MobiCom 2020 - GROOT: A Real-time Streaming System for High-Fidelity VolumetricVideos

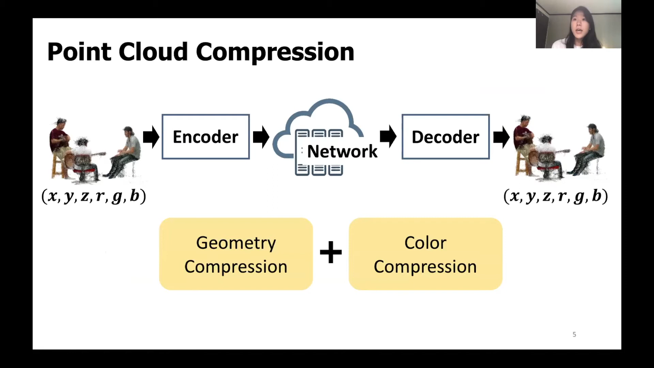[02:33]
So we note that we need both geometry and color compression for point clouds, whereas 2D videos only require the compression of colors. There are multiple state-of-the-art popular compression libraries such as Google Drago and Point Cloud Library.
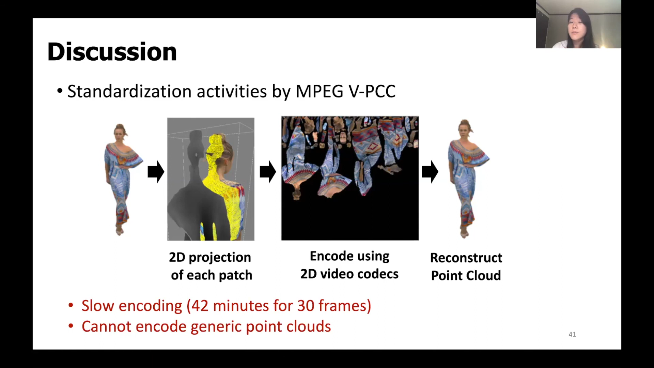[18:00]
And it could not encode generic point clouds with multiple people and objects or the ones that could not generate a smooth texture. However, since it has a strong advantage of using conventional 2D video codecs for high compression rates, it will be a promising research direction to further explore this technique for streaming systems.